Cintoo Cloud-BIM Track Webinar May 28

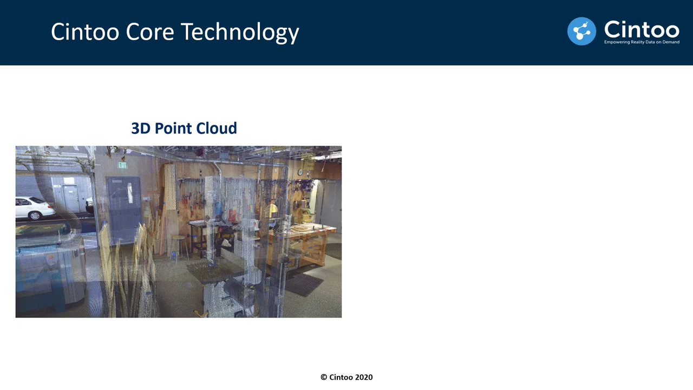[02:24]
we can turn each 3D point cloud into a very high resolution 3D
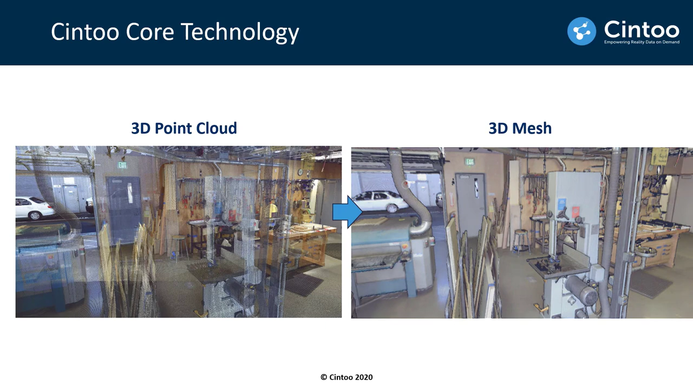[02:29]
mesh this 3D mesh will be highly streamable in a web browser the same way Netflix will stream high resolution movies you know in a browser as well and by doing this point cloud to mesh transformation we will make the data 10 to 20 times smaller so everything we uploaded to the cloud will be 10 to 20 10 to 20 times smaller
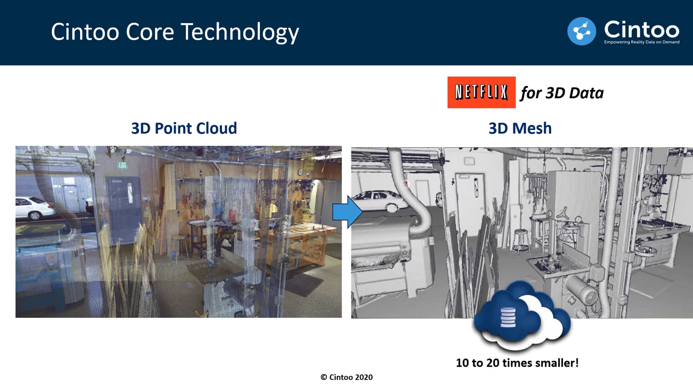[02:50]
in size and will be fully mesh based the very unique capacity we have as well is to be able to bring back this surface mesh into the source point cloud and get then your data in the and their original form if you want to use this point cloud in software like Revit or Navisworks or AutoCAD
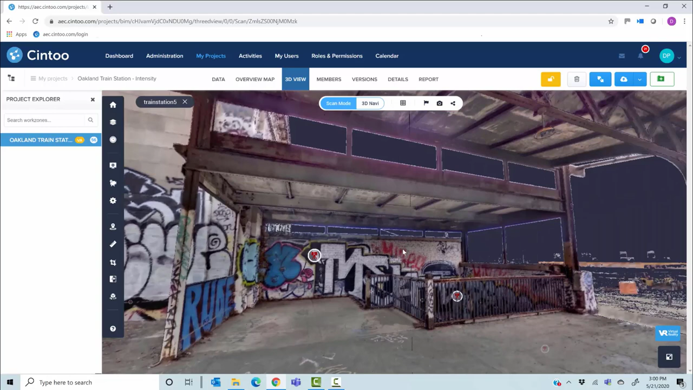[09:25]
sky okay and when I remove the color from this 3d model I go to
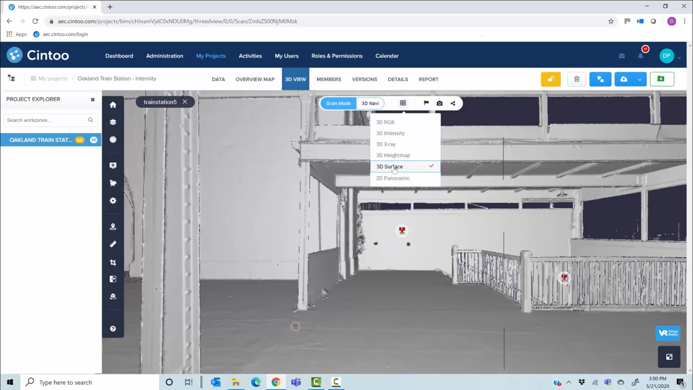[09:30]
the surface mode and this is really where the technology shines because you know this 3d surface mode will really show you every
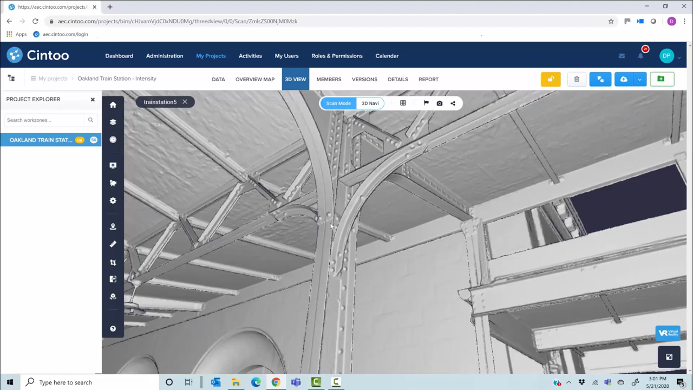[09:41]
single detail that has been captured by the laser beam okay I
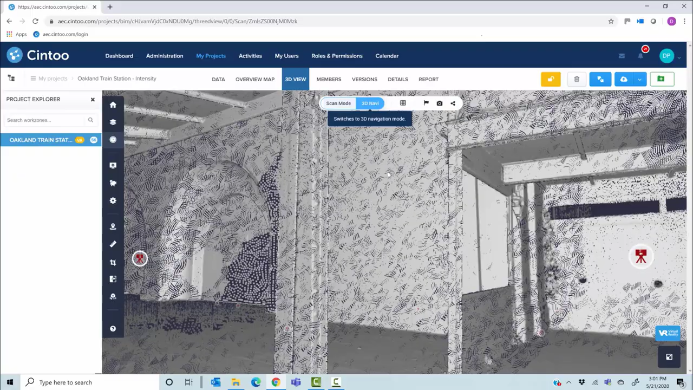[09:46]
can of course switch to the 3d navigation okay not be in a scan position here
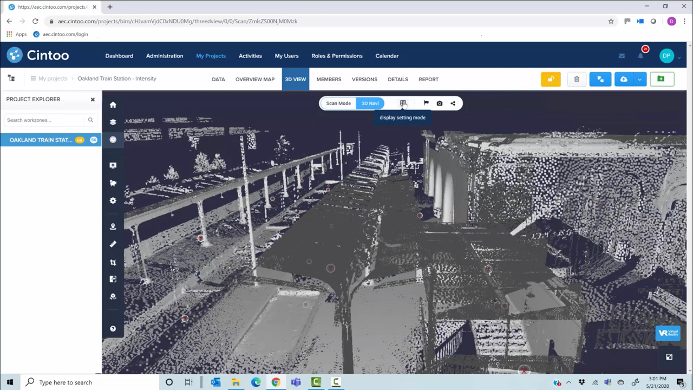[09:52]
also have various uh display settings 3d rgb is one
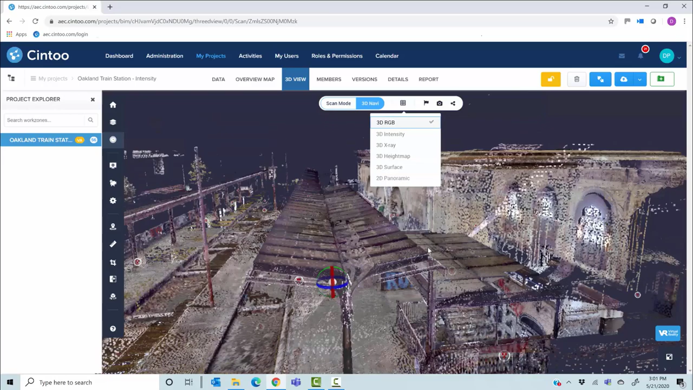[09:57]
way to go but also you can go to x-ray vision mode in x-ray vision mode you really
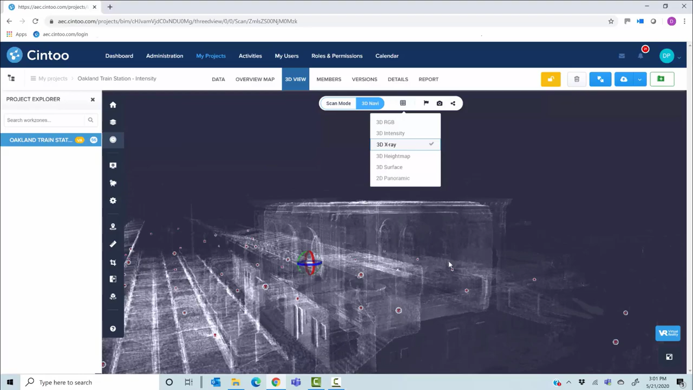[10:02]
see through the walls and you have a good understanding of your project on the scan layout okay now again to see the technology in action what i will go is go to
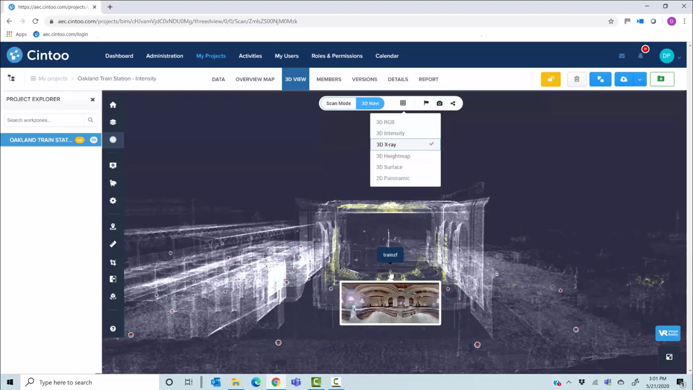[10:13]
this exact scan position where i will be streaming this very high resolution
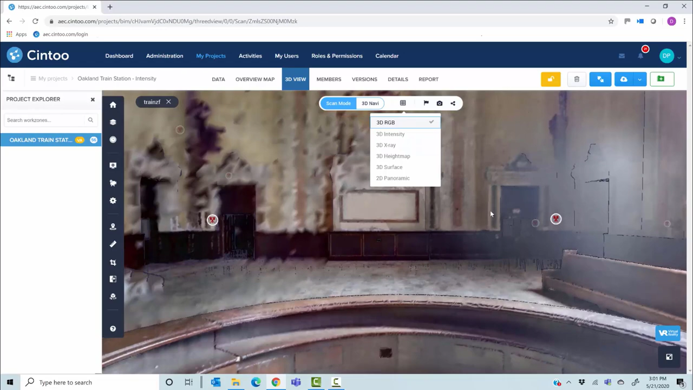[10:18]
mesh okay and typically this is what may happen with your scan
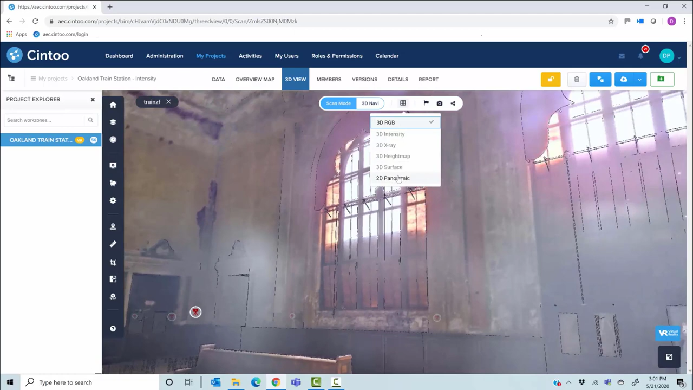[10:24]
so if i go either to a 3d rgb or 2d panoramic view you'll see you have this kind of uh over exposures or under exposures so you don't see much
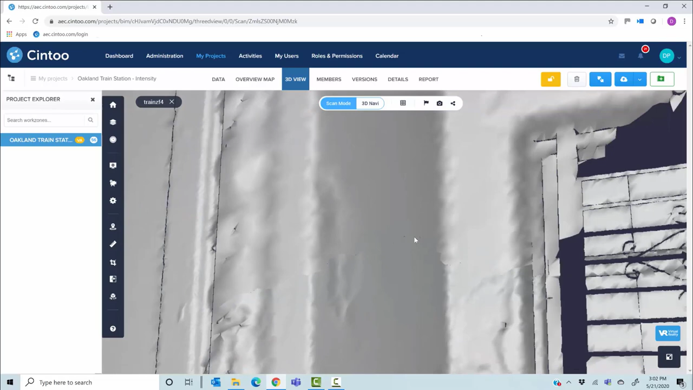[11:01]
let me zoom out a little bit until you get the finest level of detail
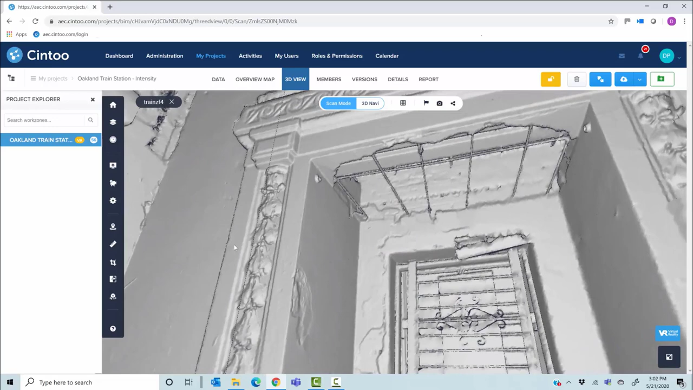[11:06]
and you see the quality of the mesh we do produce with this technology okay and so this
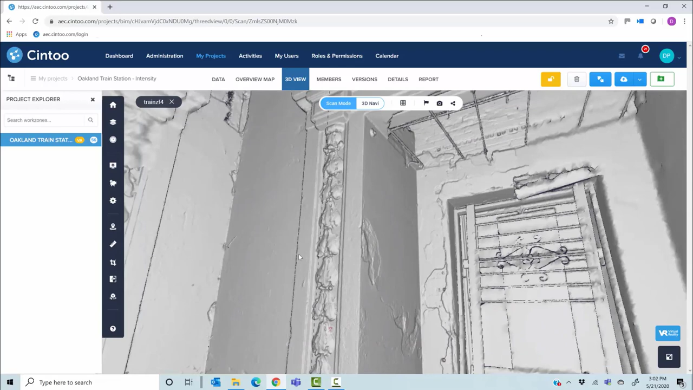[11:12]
is a perfect view to take uh to make any some measurements for example okay i can measure uh using this measurement tool i will uh make a measurement from
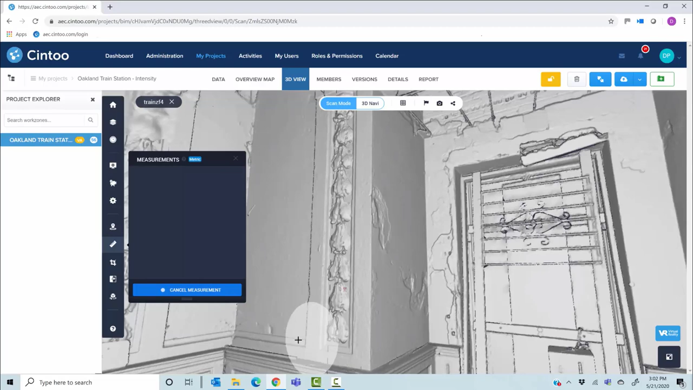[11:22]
from uh from here for example to uh whatever to here okay and you see the length here the xyz and the angle here
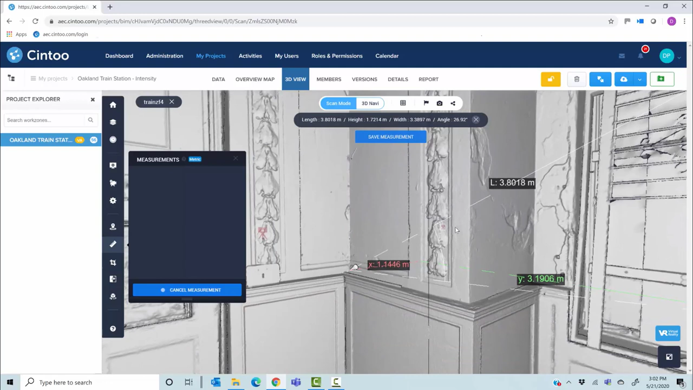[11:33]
you can save this measurement it will be saved with the context uh so wherever we click on on this one we'll always see the exact same viewpoint i can also use this view to make annotation an annotation can be a note a private note or an issue